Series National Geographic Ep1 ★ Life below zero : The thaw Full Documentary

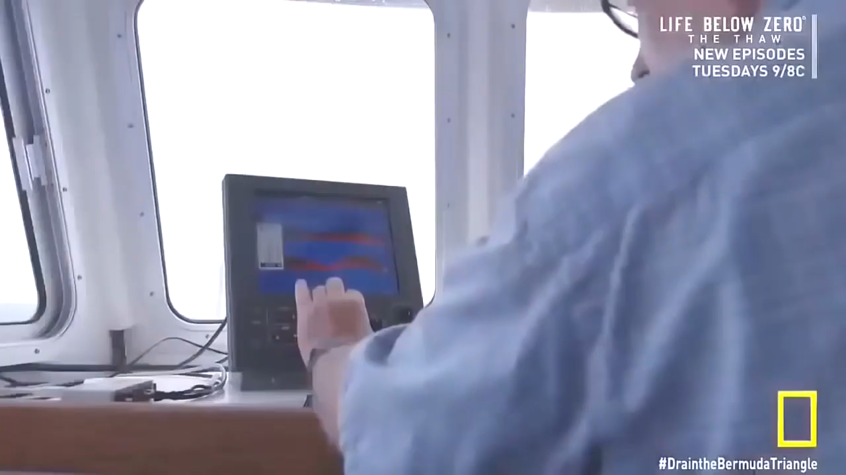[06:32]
Why are we finding the edge of an underwater mountain just off the coast of Bermuda?